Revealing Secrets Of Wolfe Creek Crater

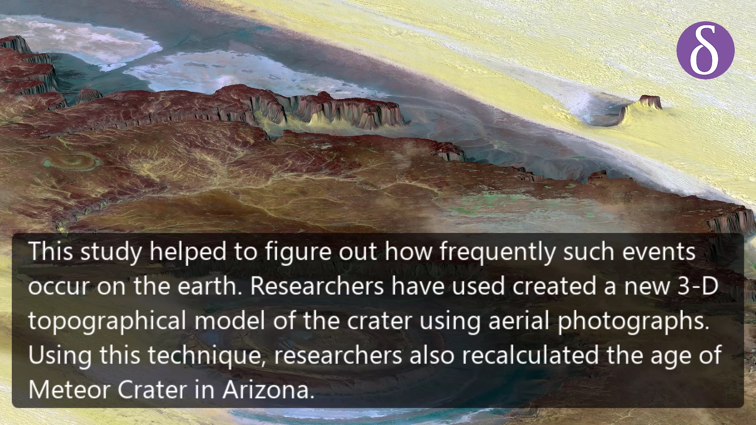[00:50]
Researchers have used created a new 3D topographical model of the crater using aerial photographs. Using this technique, researchers also recalculated the age of meteor crater in Arizona.